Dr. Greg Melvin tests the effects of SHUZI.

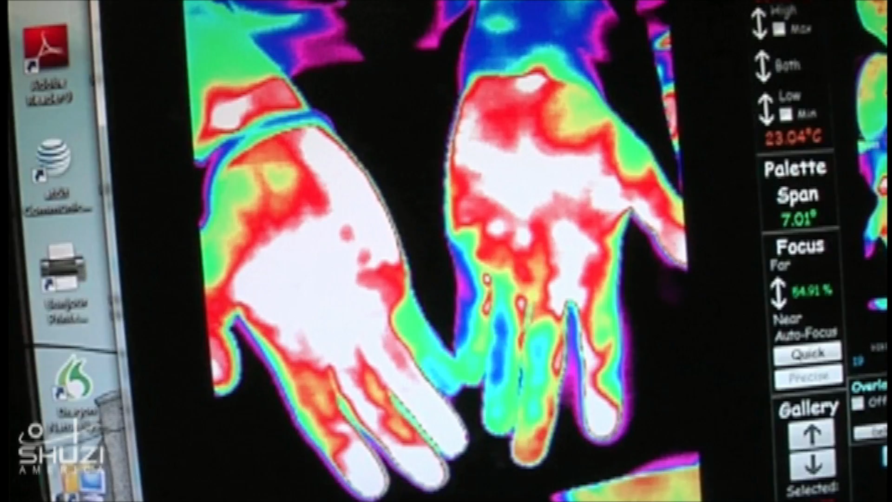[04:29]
Oh my goodness. Look at that. Amazing. It, it, it, I, I, you know, I just can't explain it other than there was a better communication regarding,
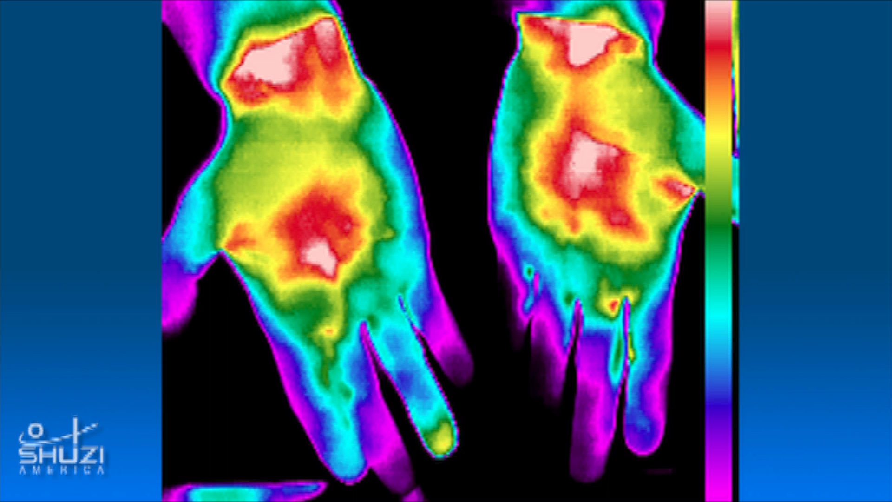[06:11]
And then when he put that on, they just lit up. The blood flow came back. His palms just got hot and you could see all of his fingers again.
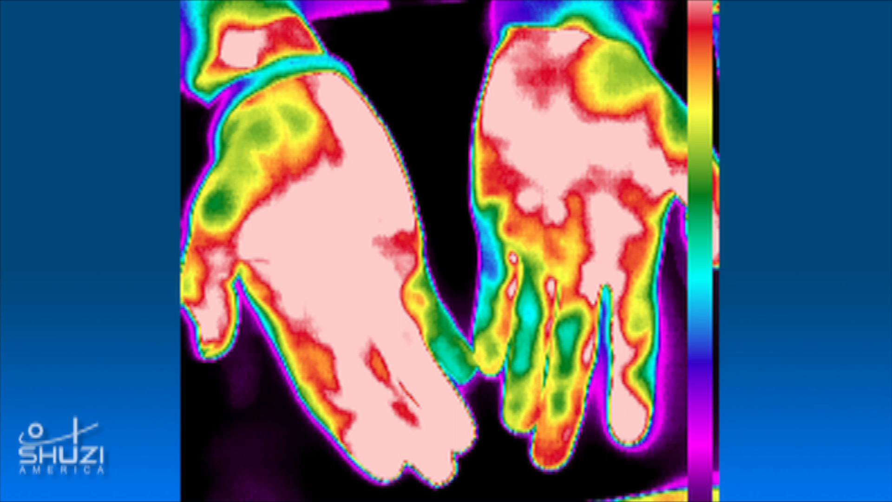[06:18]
It was just dramatic. The change that the Susie system made in his hands and the blood